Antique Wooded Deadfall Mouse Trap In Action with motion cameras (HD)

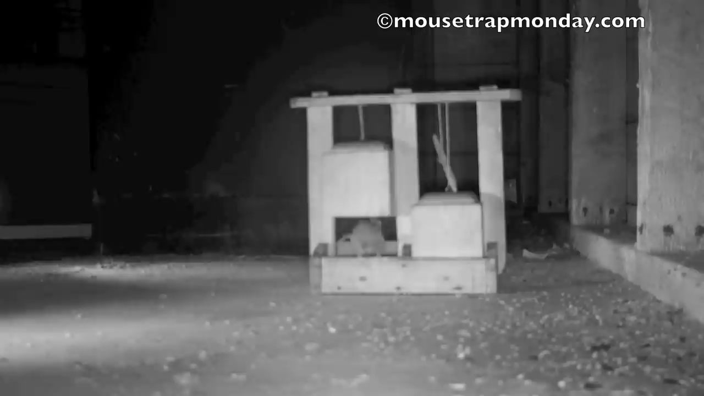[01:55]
Last night was the third night in a row I've tested out this antique deadfall trap.